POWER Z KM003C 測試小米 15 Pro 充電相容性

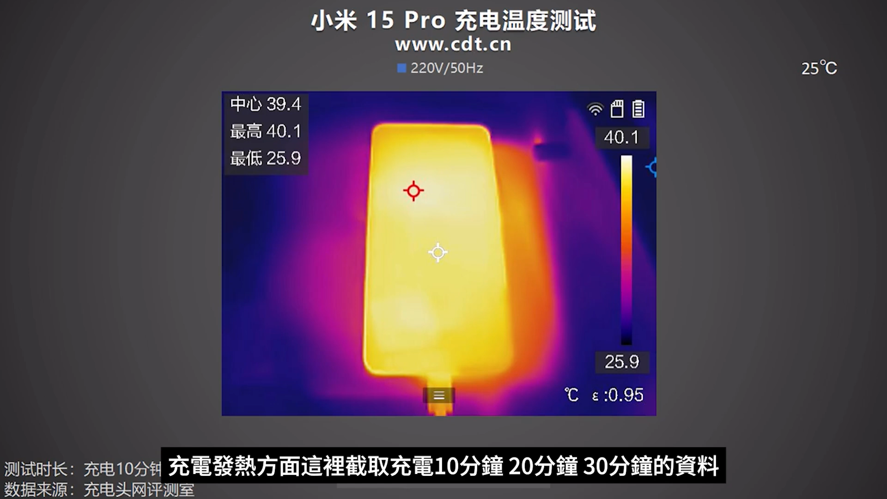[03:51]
On screen: spot 39.4°C, max 40.1°C, min 25.9°C, scale top 40.1°C, scale bottom 25.9°C
钟的数据充电10分钟手机正面最高40.1摄氏度背面最高40.6摄氏度这段时间功率在35瓦左右虽然时间不长但已经度过了一波高功率阶段10分钟前后都来到40摄氏度看来机身内部的热传导效率比较高充电20分钟正面最高42.3摄氏度背面最高41.8摄氏度温度继续上升这个时候功率变化不大依然是35瓦左右充电30分钟正面最高38.
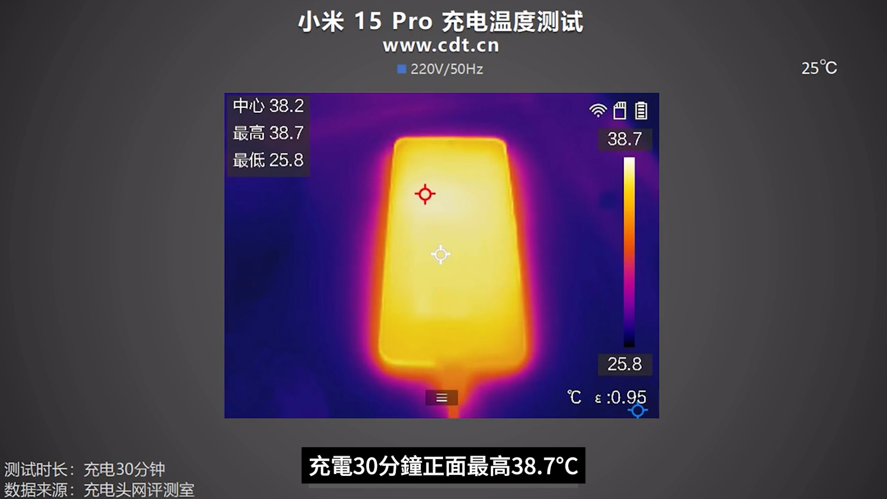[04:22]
On screen: spot 38.2°C, max 38.7°C, min 25.8°C, scale top 38.7°C, scale bottom 25.8°C
7摄氏度背面最高40.3摄氏度温度已经有所下降功率
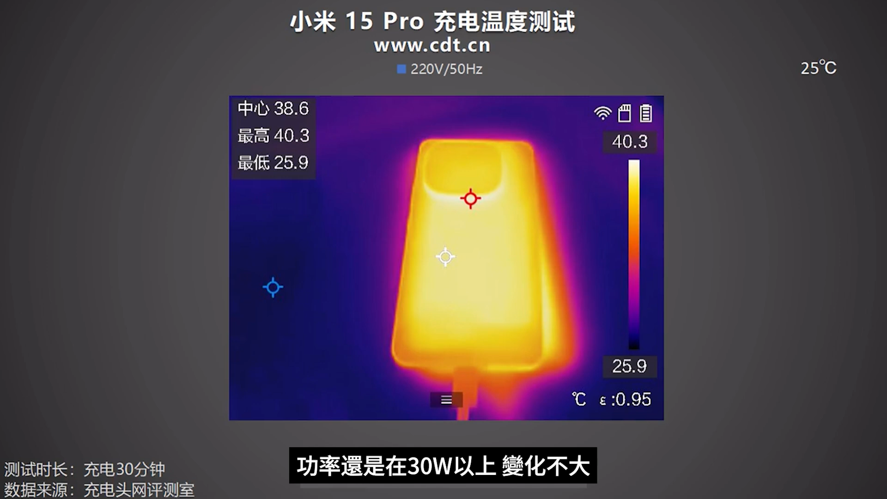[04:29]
On screen: spot 38.6°C, max 40.3°C, min 25.9°C, scale top 40.3°C, scale bottom 25.9°C
还是在30瓦以上变化不大但是电量已经接近80%正面温度已经回到正常在这10到30分钟的时间段内检测到的最高温度是42.